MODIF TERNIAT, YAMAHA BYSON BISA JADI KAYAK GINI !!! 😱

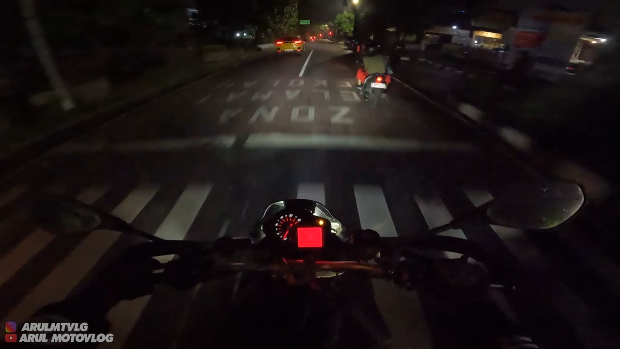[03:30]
Sambil nyari pomsel yang masih buka ya kan. Terus kita review. Lurus apa kiri?
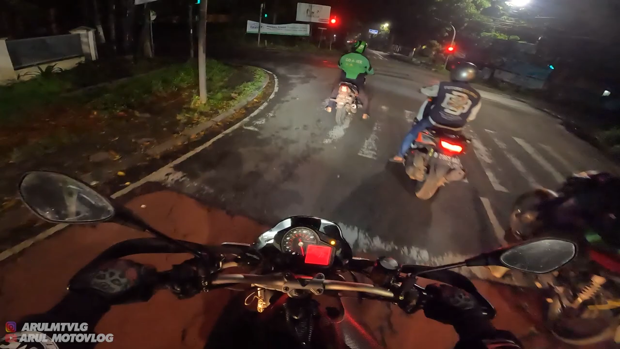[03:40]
Lurus kiri, lurus kiri, lurus kiri. Kiri aja lah ya. Ya, rek kemana bapak? Ini ada mode sport, touring, terus apa lagi? Cuma gue gak tahu di mana nyalainnya.
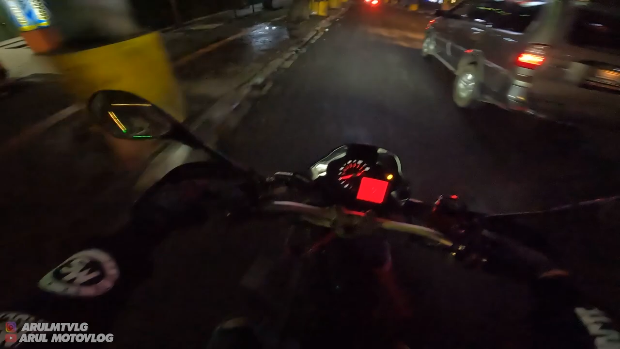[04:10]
Malah netral, ini banyak kebiasaan dari gigi satu mau kedua malah netral. Tuh kalau udah berhenti susah netral anjing. Modenya di speedometer nggak ada cuk. Kok nggak ada ganti-gantinya? Oh menu.